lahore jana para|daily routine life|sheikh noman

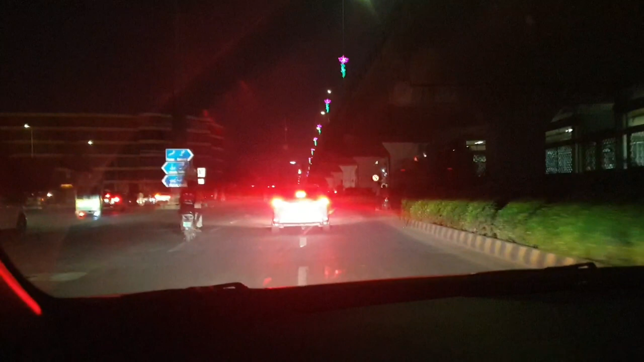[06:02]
मगर जाते जाते खाना तो खाना ही है, अब टाइम बड़ा लेट हो गया तो खाना खाने के लिए जा रहे हैं, देखते हैं किधर जाते हैं।
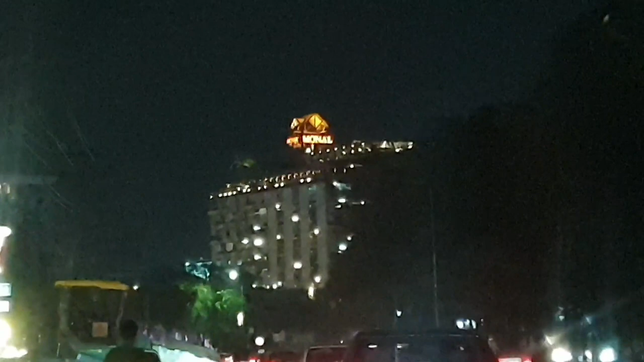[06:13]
ये जी मनाल के पास से गुजर रहे हैं।
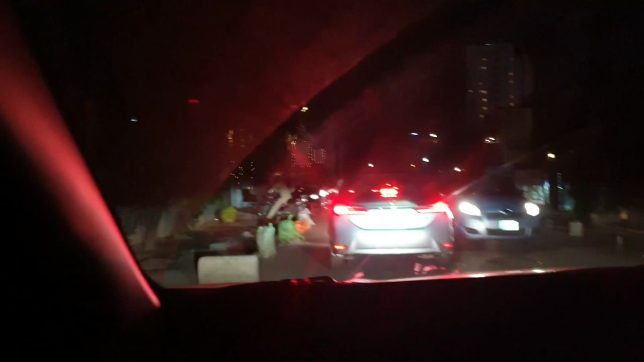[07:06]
अब ये आ रहा है लेफ्ट साइड पे मैंड्रिन, ये है जी चिकन मैंड्रिन,
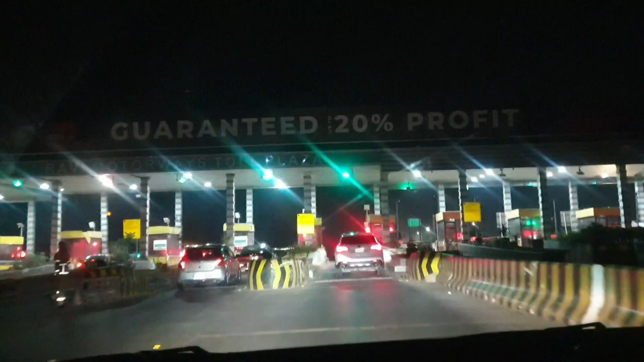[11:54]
12:30 और काला शका को मोटरवे स्टार्ट होने लगी है।